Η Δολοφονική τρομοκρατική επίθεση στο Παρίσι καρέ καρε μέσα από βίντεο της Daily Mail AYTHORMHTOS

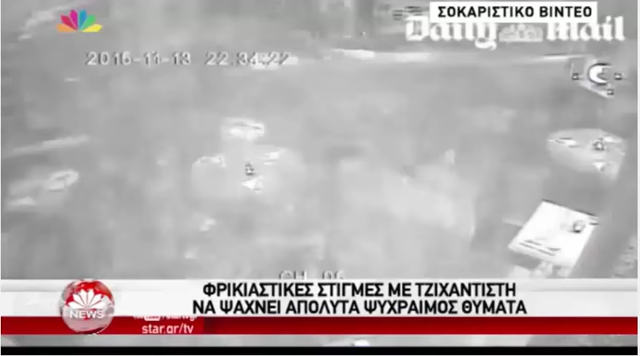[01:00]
Ο τρομοκράτης με μια ανατριχιαστική ψυχραιμία προχωρά προς το εστιατόριο. Έχει ήδη ρίξει τουλάχιστον 30 σπέρες.